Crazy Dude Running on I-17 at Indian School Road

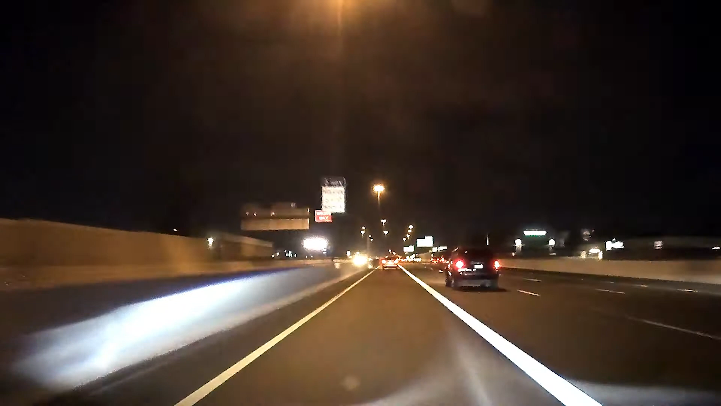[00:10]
about to pass Indian school and I'm going to slow down the clip here so you can see it now my dash cam is not the greatest at night so it pretty much just looks like a blur but my eyesight I can actually see what the guy was holding you know all this good stuff so there's a guy and you'll see him here in a second I'm just running down the medium with a pipe or a baton or something dude was wearing like blue jeans or like some type of jeans and a dark shirt like a black shirt or something you can see